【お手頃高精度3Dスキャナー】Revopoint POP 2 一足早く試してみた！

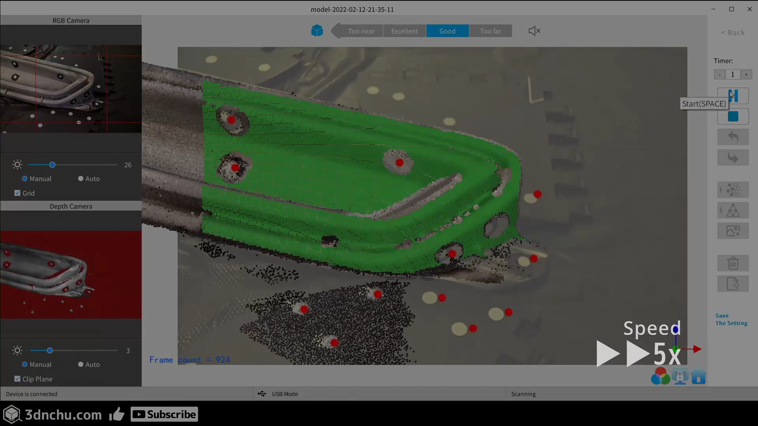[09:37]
良い感じに全体がスキャンできました。
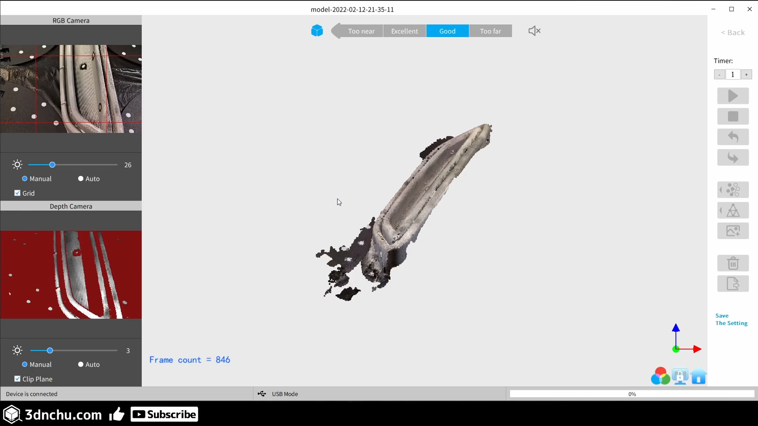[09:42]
あとは、援軍、メッシュ生成、エクスタ生成を行います。
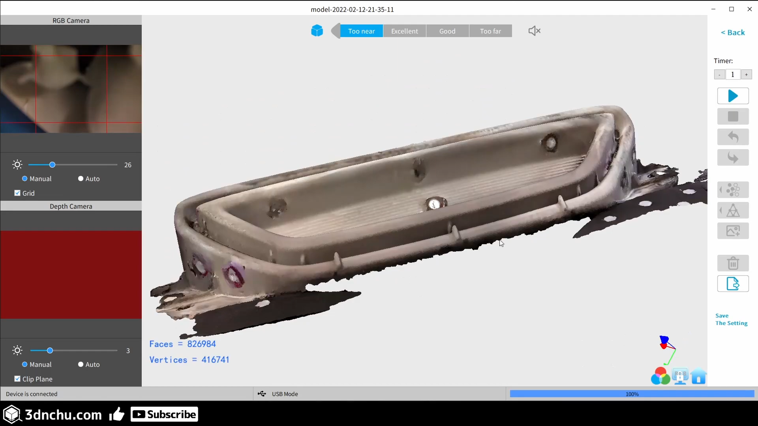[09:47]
ひたすら待ちます。
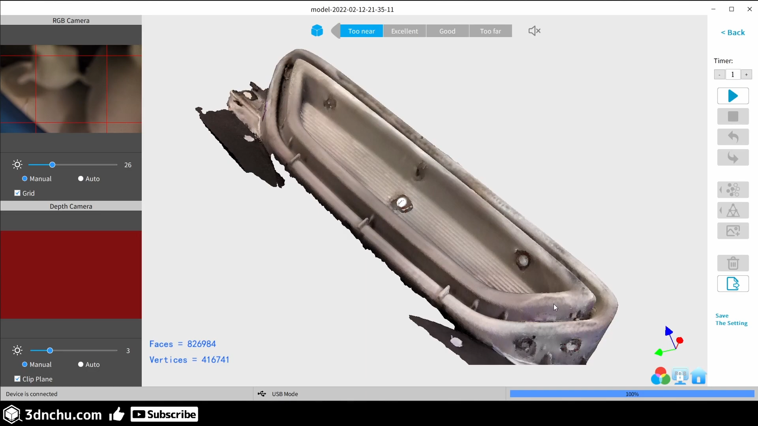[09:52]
獲得したかった造形部分をスキャンすることができました。